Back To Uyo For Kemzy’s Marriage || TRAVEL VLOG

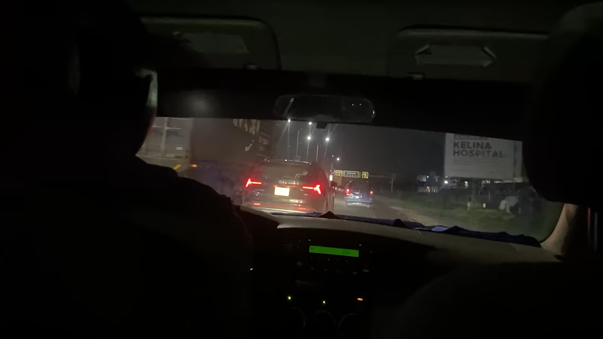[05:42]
This is Lagos at 4:45 a.m. Why are there cars on the road at 4:45 a.m.?